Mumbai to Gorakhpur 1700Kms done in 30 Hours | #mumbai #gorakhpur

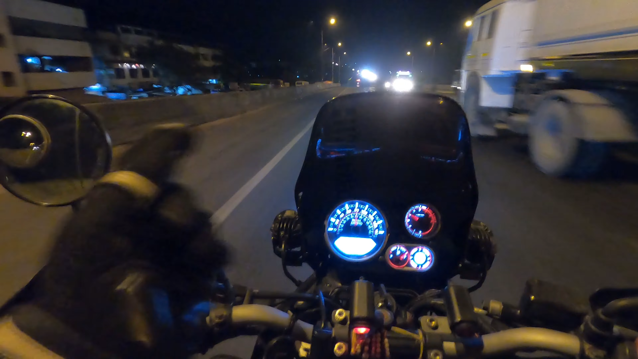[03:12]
अच्छा हो गया तो रात में जो ट्रक वाला ट्राफिक मिलता था ना लग जाते थे बट नहीं मिला अच्छा है
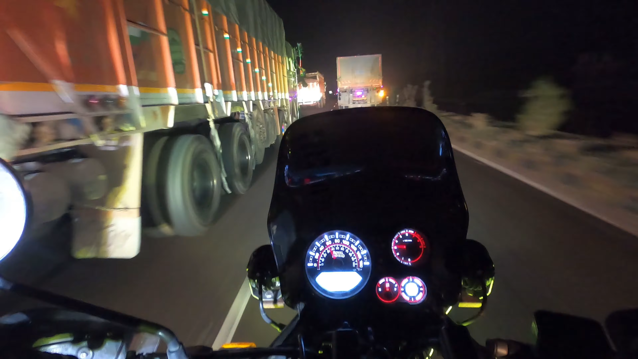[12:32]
और फिफ्टी किलोमेटर इस लगबग आसपा से लखनों के अलगी बशाड मची हुए अश्य की देख सेक्रें यह पूरे ट्रक के ही लाइन है अभी ट्रक को कट मारना सिंपल बात नहीं है तो करके हम लोग स्लोली स्लोली चल रहे एक स्पीड भी बेंटेन कर रहे जैसी
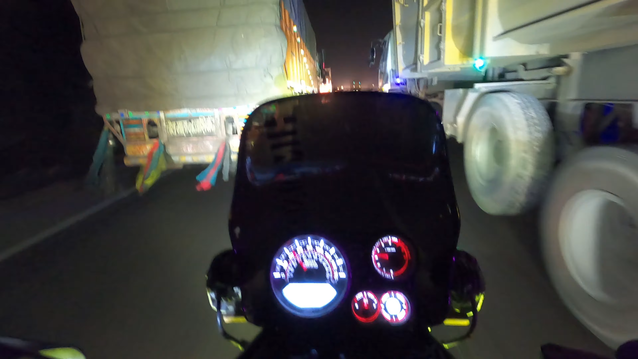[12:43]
गैप मिल रहे निकाल के फॉट्स से खीच रहे अश्य की एरेखो